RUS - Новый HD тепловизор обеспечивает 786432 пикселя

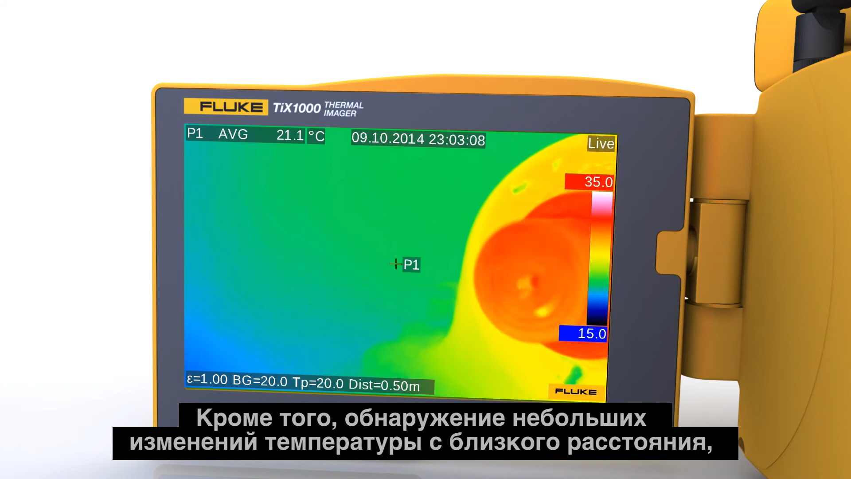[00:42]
On screen: spot 21.1°C
Plus, up-close detection of small temperature changes, the kind that may be missed with lower resolution imagers.
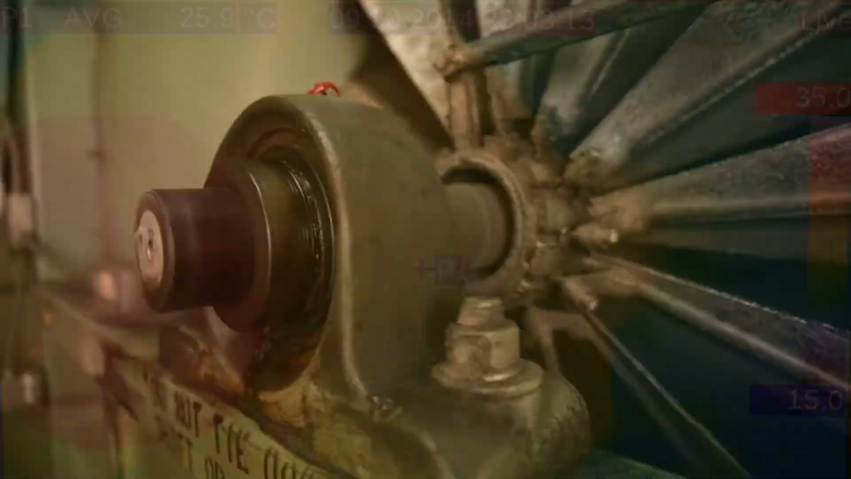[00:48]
There's also a high temperature option available that measures up to 2,000 degrees Celsius.
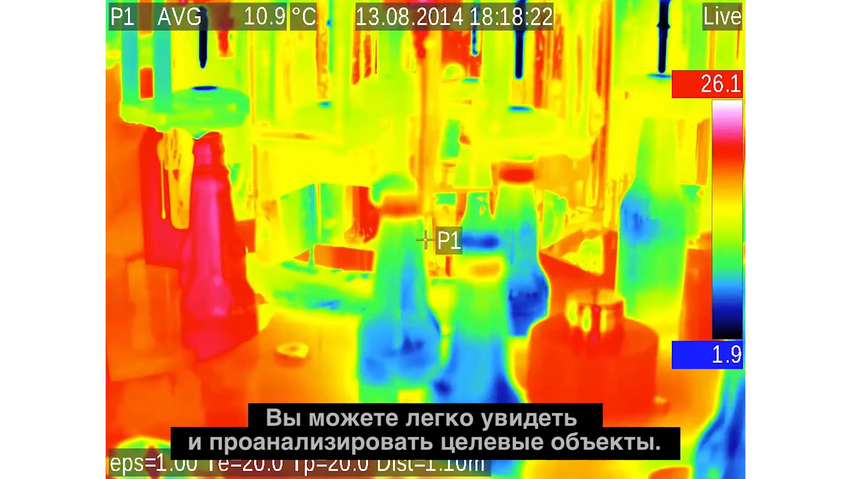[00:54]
You can easily see and analyze target objects.
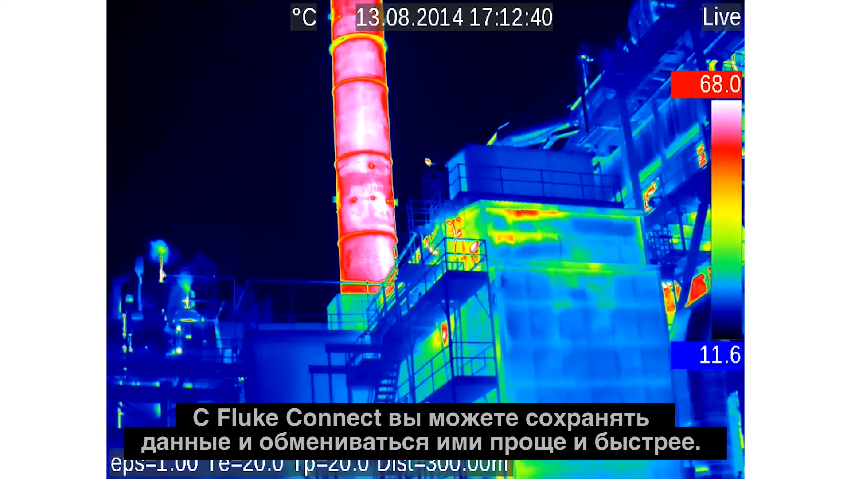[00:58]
On screen: scale top 68.0°C, scale bottom 11.6°C
With Fluke Connect, you can save and share data faster and easier.
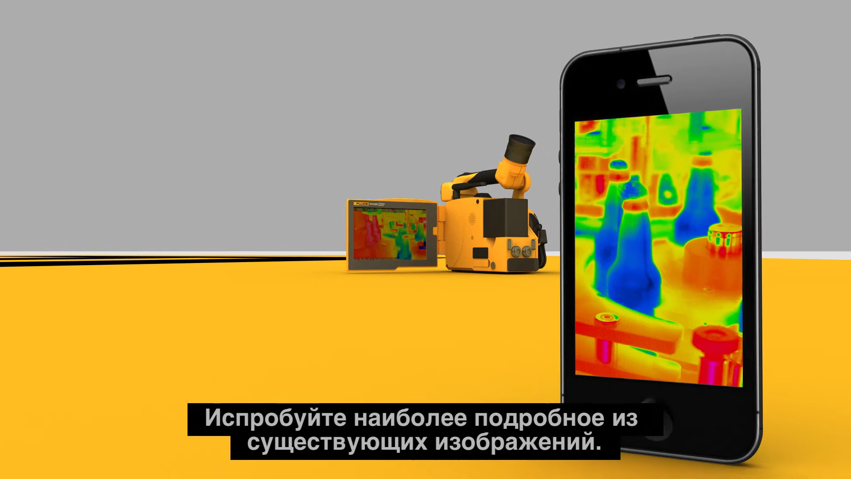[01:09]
Now, experience the most detailed images ever.
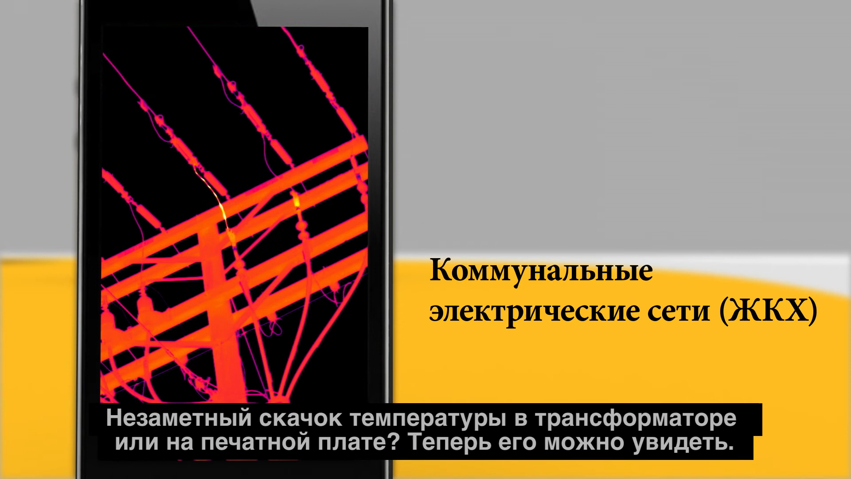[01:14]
That tiny temperature spike in a transformer or PCB board? Now seen.
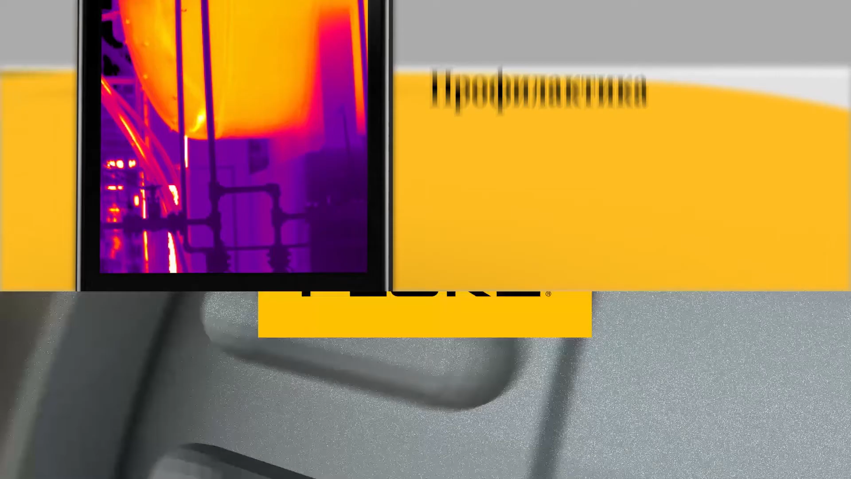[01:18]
This is a new level of infrared performance.